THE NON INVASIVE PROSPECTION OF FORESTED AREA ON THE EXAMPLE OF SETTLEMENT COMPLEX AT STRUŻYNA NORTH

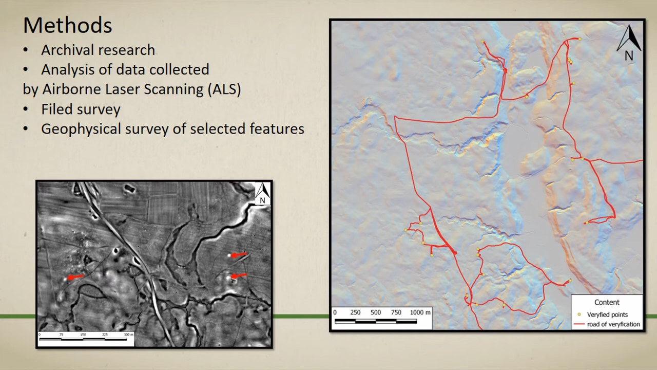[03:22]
These points were verified on site during survey prospection and documented. Moreover, for a single feature, also non-invasive methods were performed using Bartington magnetic gradientometer.